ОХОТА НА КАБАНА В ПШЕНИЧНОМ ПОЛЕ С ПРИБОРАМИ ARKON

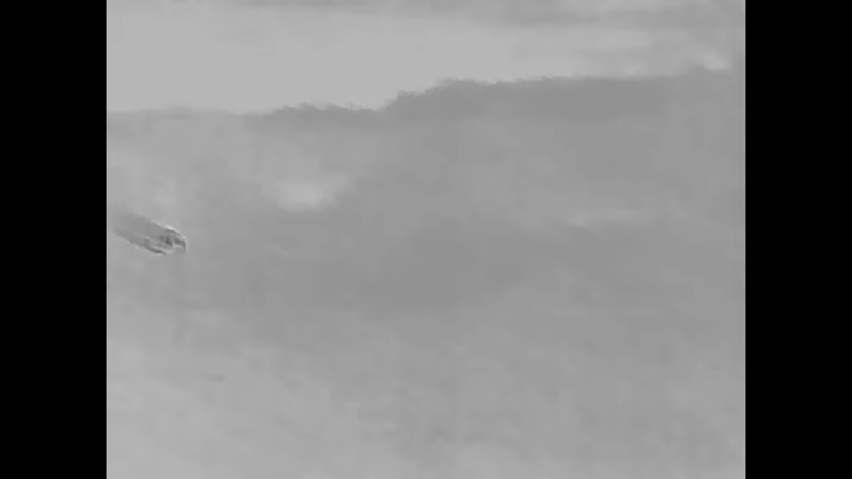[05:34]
Полностью стемнело, и я начал двигаться в сторону Степы.
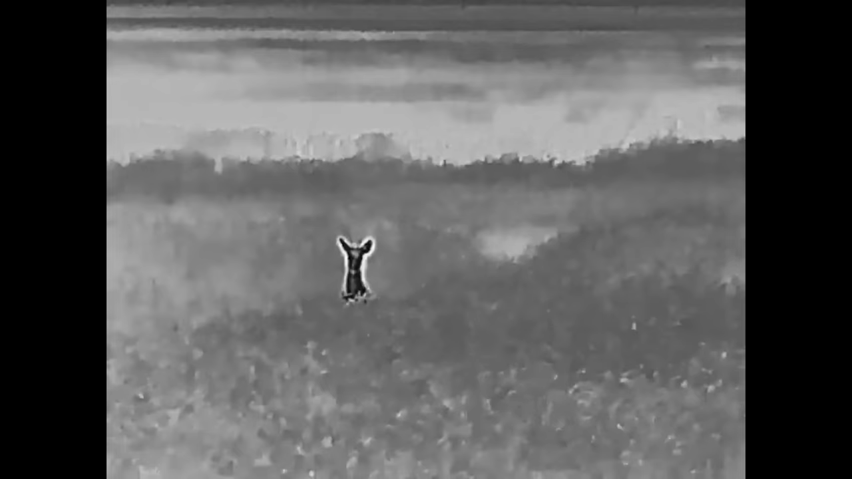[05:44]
Шел по полю пшеничному этому, на котором мы сидели. По дороге увидел небольшого козлика, молодого. И уже ближе, где-то 11:30,
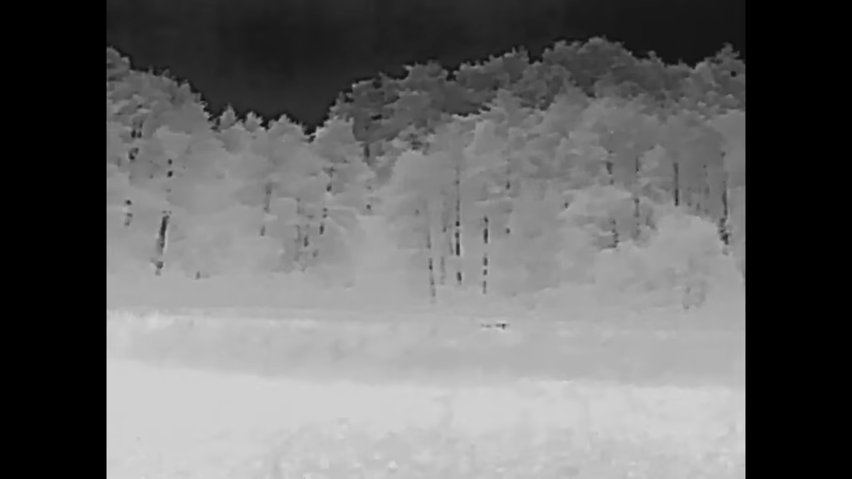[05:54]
когда я пришел к Степе, на поле вышел кабан. В густой пшенице высокой его было достаточно плохо видно, только спина. Он то появлялся, то исчезал. Сейчас вы видите кадры с Аркон Овис
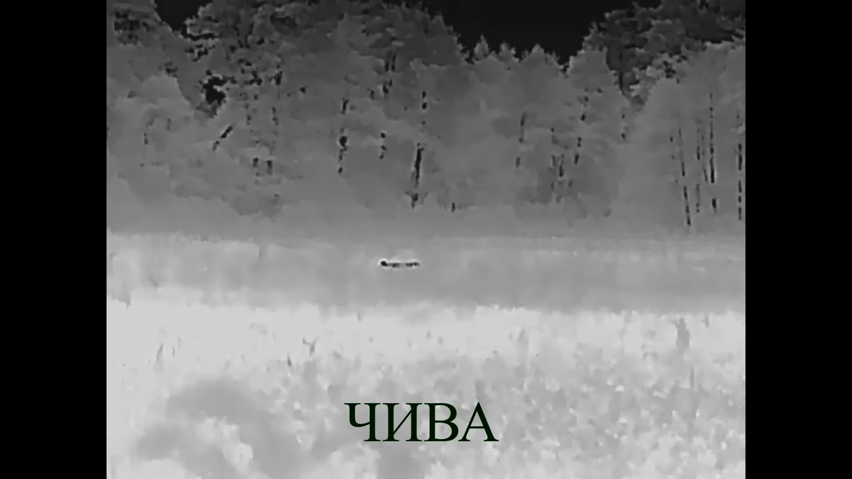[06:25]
Заходите, смотрите. Ссылку на магазин оставлю в описании. Кабан надолго исчезал в пшенице. Его не было видно там по 5-10 минут. С момента, как мы его увидели, до момента выстрела прошло более получаса.
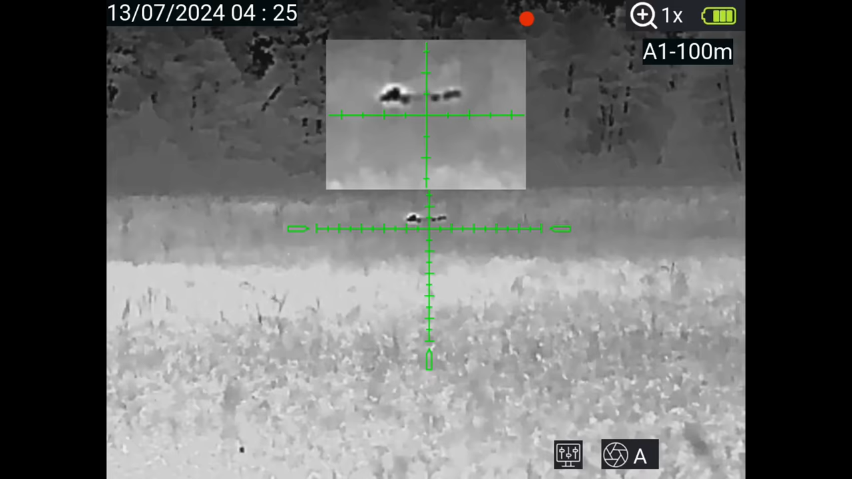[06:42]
Вот вы уже видите кадры с прицела, с Альфы 35-й второго поколения.
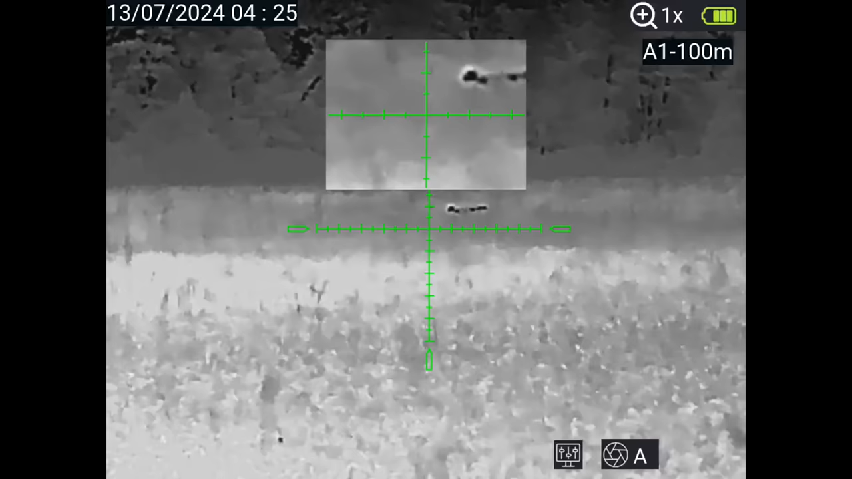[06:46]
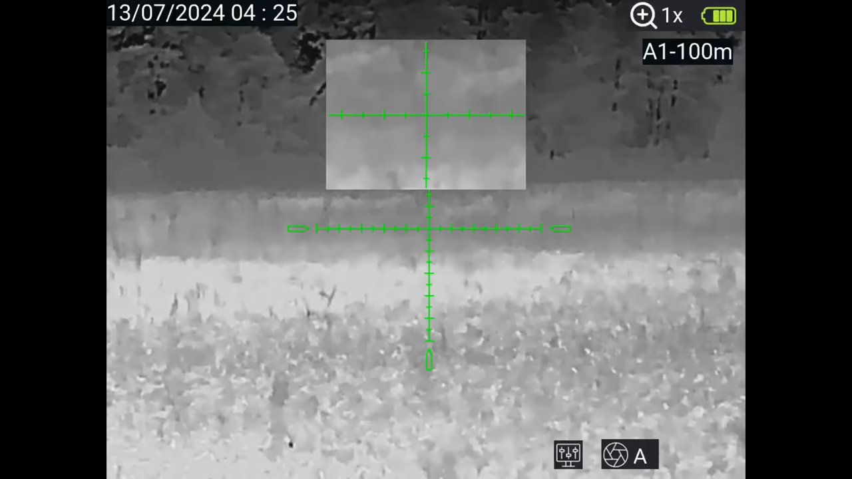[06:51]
Сомнений, что это самец, не было. Он был один, уже было его слышно. Он где-то подошел на 100 метров.
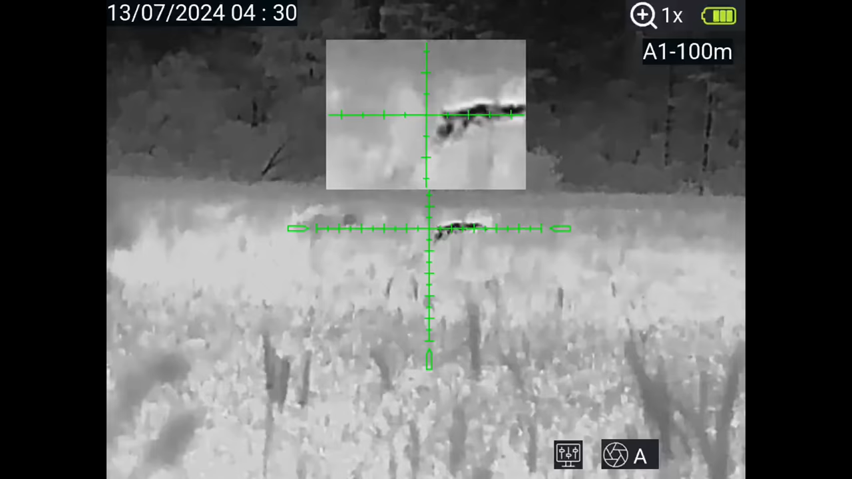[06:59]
Как раз он пропал, где-то минут 10 его не было видно, и вот он вышел. Я уже понимал, что он ближе, скорее всего, не подойдет. И в любой удобный момент был готов сделать выстрел.
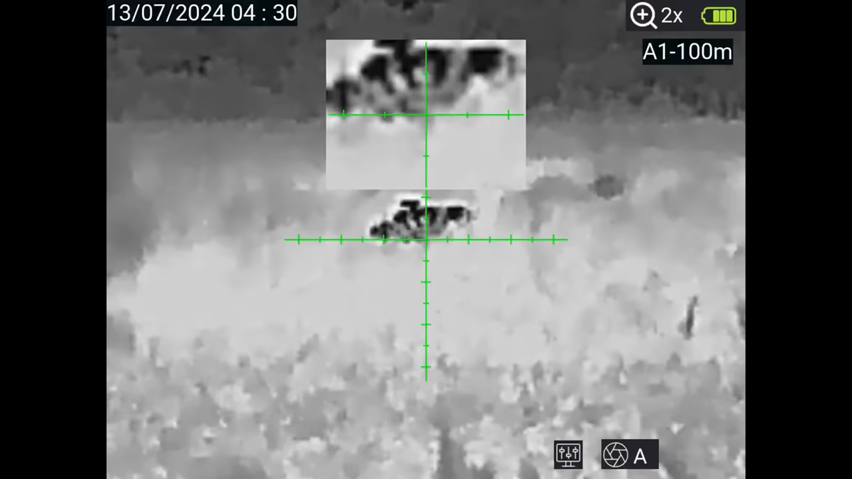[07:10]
Вот здесь он показал переднюю часть.
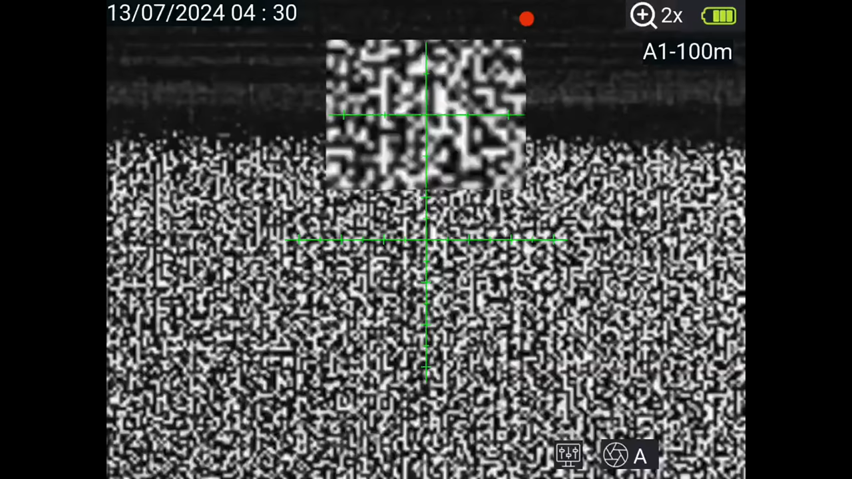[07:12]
Я выцелил за ухо, нажал на спусковой крючок.
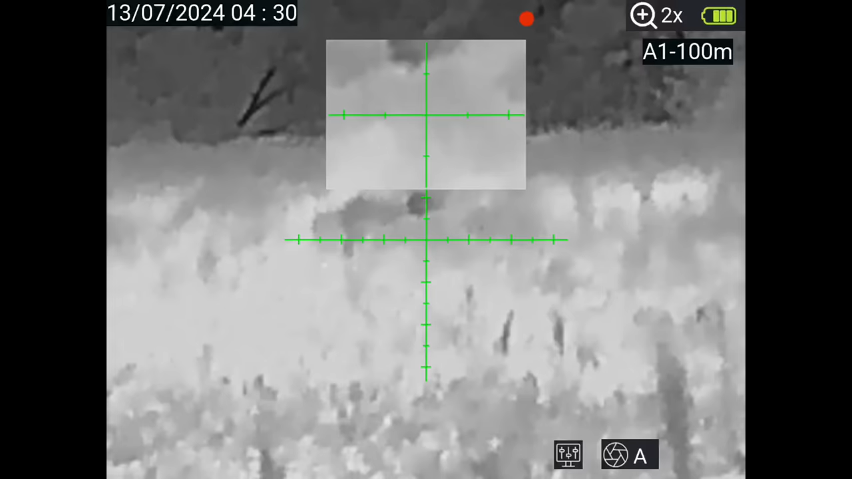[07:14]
Услышал отчетливый шлепок, попадание. Вот видно тут, как кабан машет своей лапой, копытом. Я запоминаю, в принципе, место, направление, куда надо двигаться, потому что если не запомнить направление, потом его не найти.
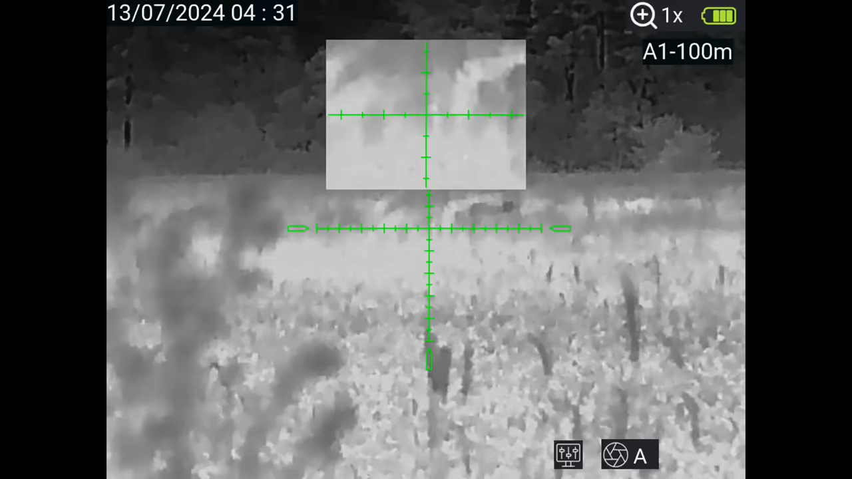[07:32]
Вот наклоненное дерево, я его запоминаю, и, в принципе, мы идем со Степой уже смотреть на наш трофей. Так, стрелял по кабану, попал.
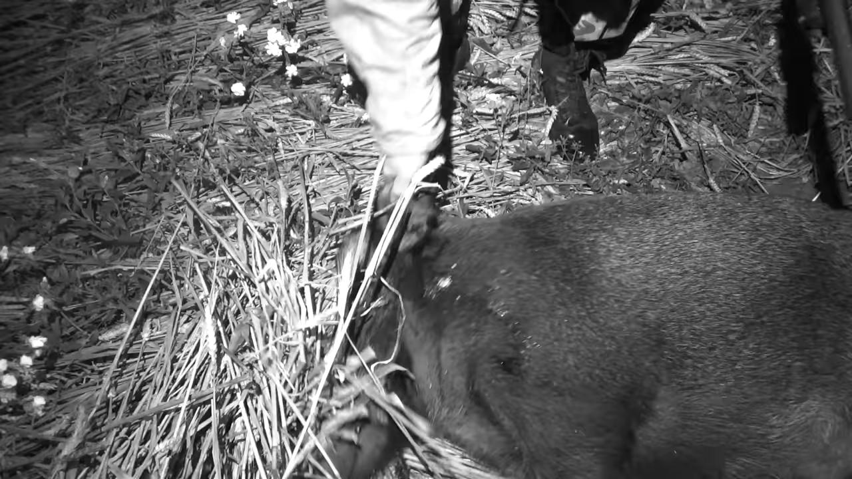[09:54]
Четко легло, смотри. Да. Хорош. Ну, такой, как тот, да? Да. такое же. О, ничего себе, еще дрыгается.